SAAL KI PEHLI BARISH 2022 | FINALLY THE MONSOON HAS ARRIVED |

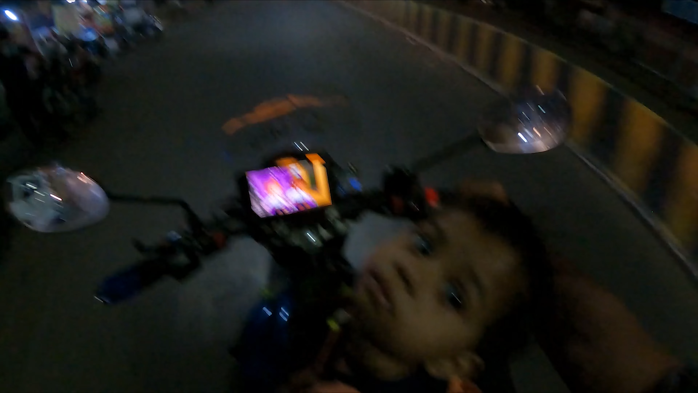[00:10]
हमने लगा एस फेस्ट ऐस गाइस गाइस गाइस लगता यहां पर बहुत ही जादा टकड़ा एक्सीडेंट हुआ है